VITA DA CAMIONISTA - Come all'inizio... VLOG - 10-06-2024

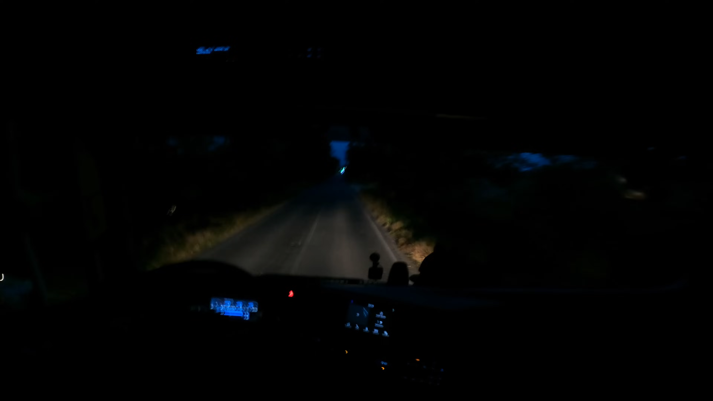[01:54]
Allora, eccoci qua, usciti dal cancello sulla strada principale per andare a prendere l'autostrada in direzione nord. Allora, oggi viaggetto, ma niente di che, 3 consegne a salire e un carico per tornare giù. Viaggetto di quelli tranquilli.
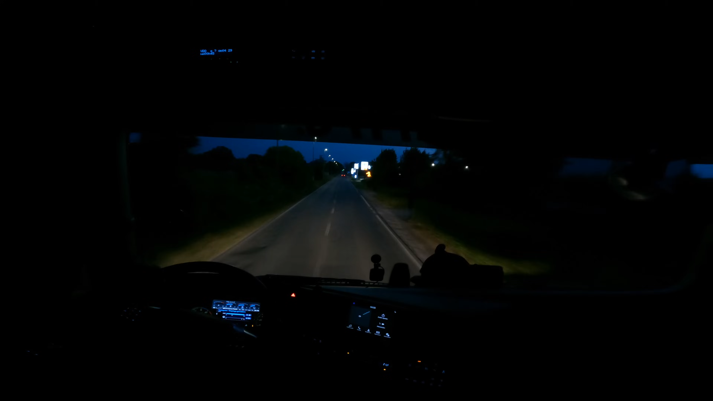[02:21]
Oggi torniamo nel Basso Veneto dopo aver fatto un po' di videini a sud e nord dell'Italia, in zone che non facciamo mai. Oggi torniamo al Basso Veneto. 3 consegne, 3 clienti che non conosco, stranamente.